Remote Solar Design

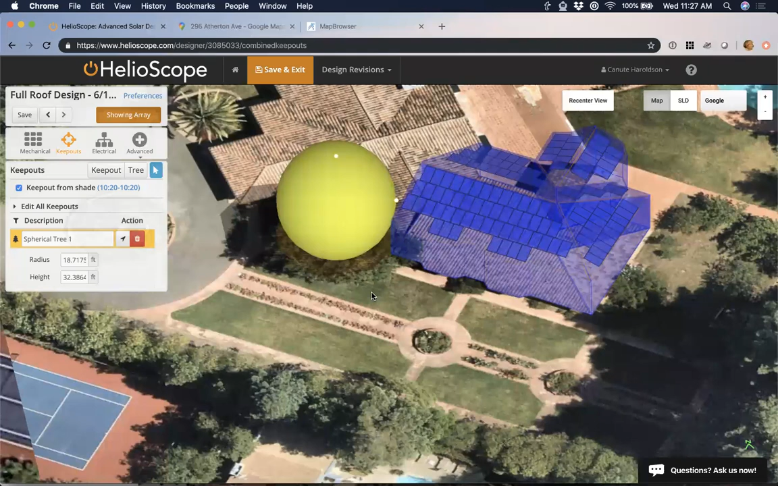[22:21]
So, that, you know, we do have this relatively large tree. The stuff below the edge of the rooftop there isn't going to matter. It's just the stuff that's above. We want to make sure that that's correct.